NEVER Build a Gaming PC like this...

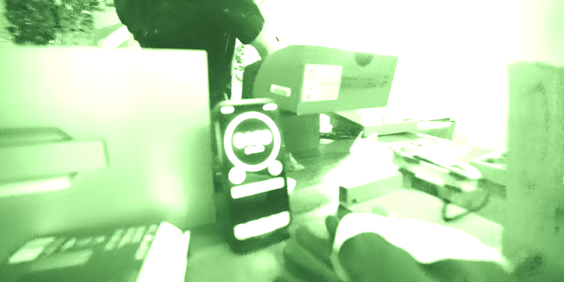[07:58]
So, my plan now is to go very, very quickly and accomplish what I could not accomplish before thanks to the magical power of my thumb.
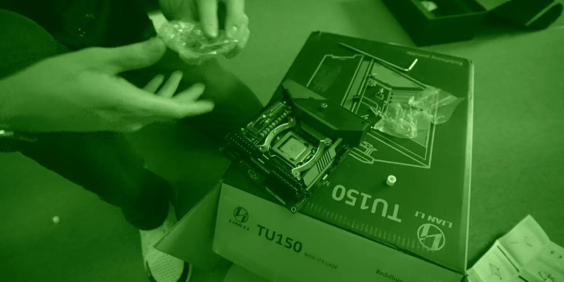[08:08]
I definitely have lost some of my screws. Damn, that sucks.
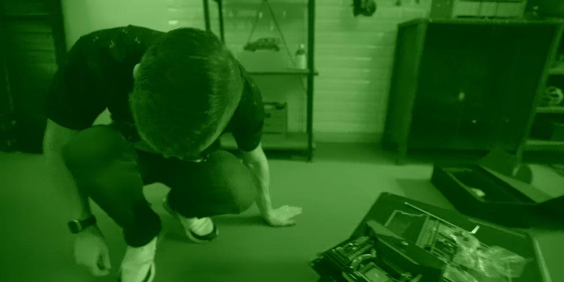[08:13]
Oh, ow! The camera's hard.
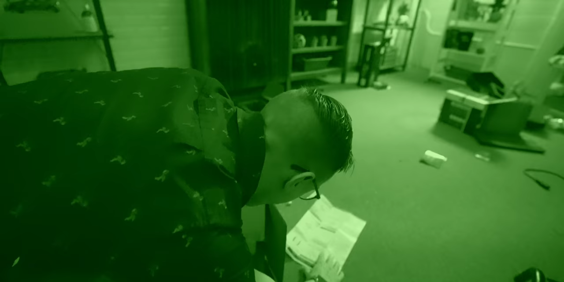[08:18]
I can't see anything. If there was any proof that the room is very dark. Yeah!
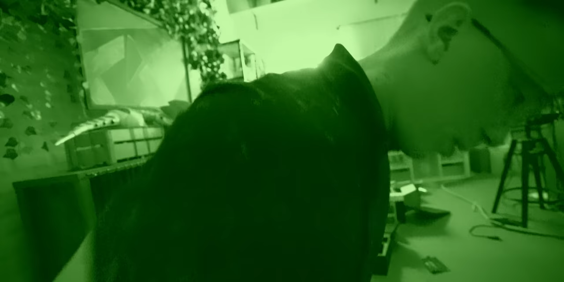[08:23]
It's not anytime forward, is it? No. Oh, I found it.
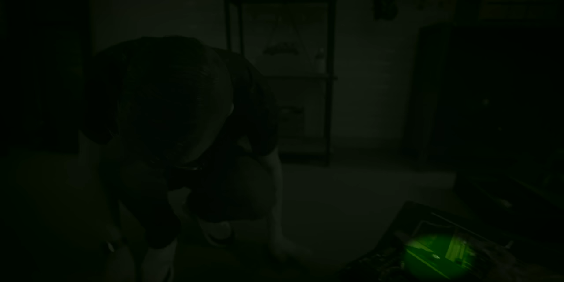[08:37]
It's dark in here. Just because the camera can see it doesn't mean we can see it.